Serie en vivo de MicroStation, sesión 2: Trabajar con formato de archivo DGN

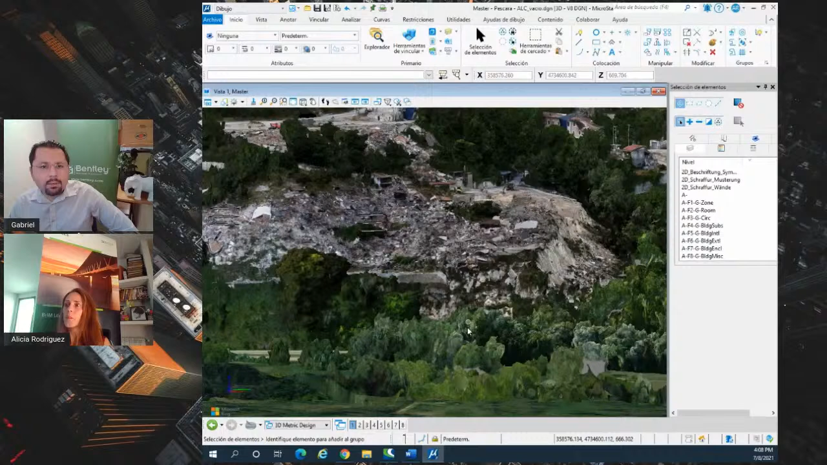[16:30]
Alicia, ¿qué formato tiene esa malla de realidad? Esta malla de realidad, mira, si nos vamos aquí para que se vea directamente,
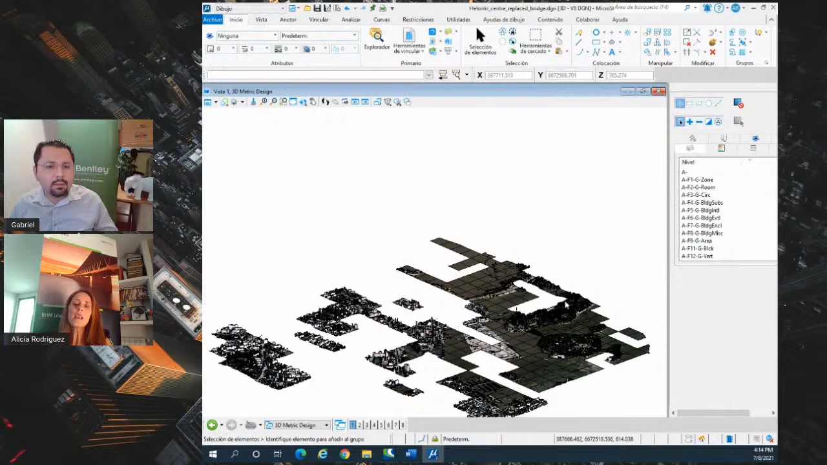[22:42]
Este tiene de aproximadamente unos 10 gigas. O sea, es incluso mayor que el proyecto anterior. ¿Vale? Entonces, este caso me ha parecido interesante porque es un proyecto de aquí, de este puente, como veis aquí, y
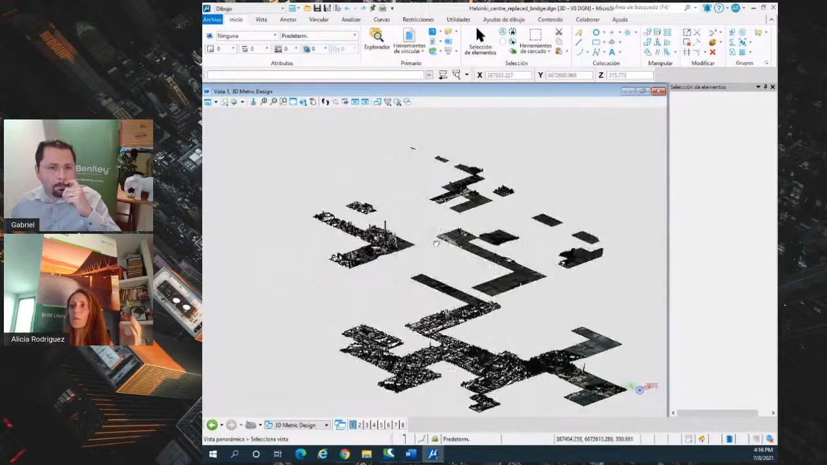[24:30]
Y este conjunto de datos, como te decía, pues tiene aproximadamente unos 10 gigas. Y está construido, es una malla de la realidad y está constituido por más de 45.000 imágenes. Y es una malla de realidad que tiene unos 2.700 mallas, sí, no, 2.700 y pico mallas.
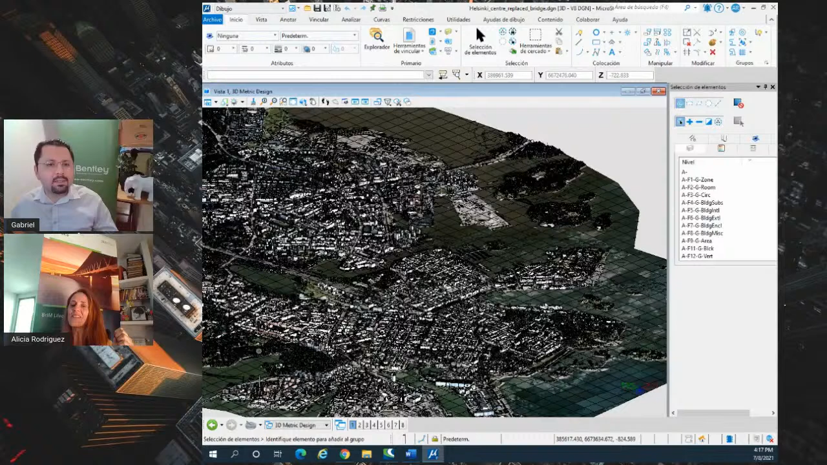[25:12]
Esta es la ciudad de Helsinki, ¿verdad, Alicia? Sí, sí, sí. Decía que esta es la ciudad de Helsinki. Quien haya visitado, pues podemos aquí ver el puerto, por aquí. Sí. Entonces, como te decía, aquí en este caso, de nuevo, como antes, si me alejo, vais viendo cómo se van cargando
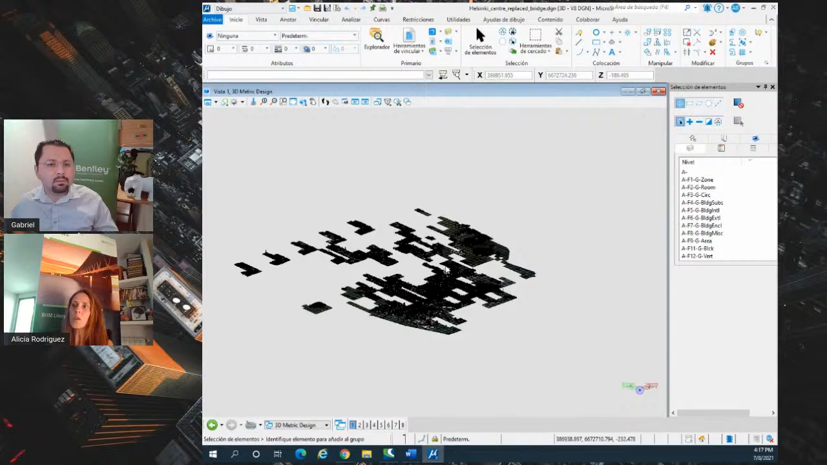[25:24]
esas mallas o me acerco y rotamos para que veáis. Pues, bueno, voy a acercar un poquito más para que se vea que está,
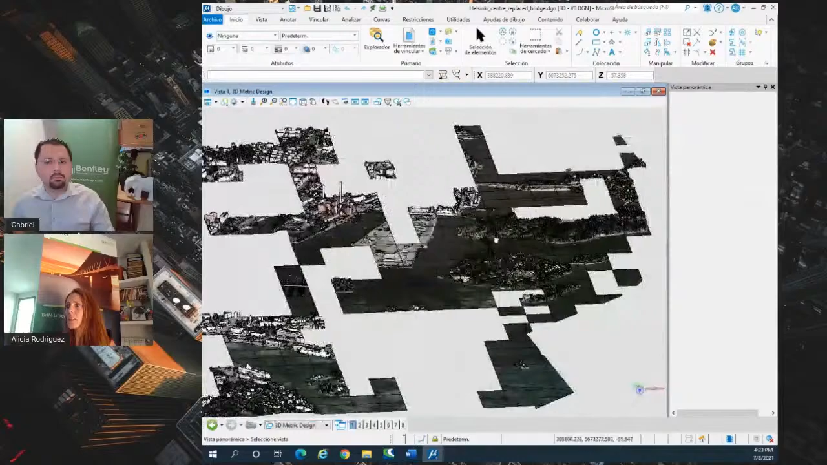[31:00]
a ver si lo localizo por aquí, aquí tenemos este puente, un poquito que era la información que habíamos añadido al DGN. que se me va. Aquí lo tenemos.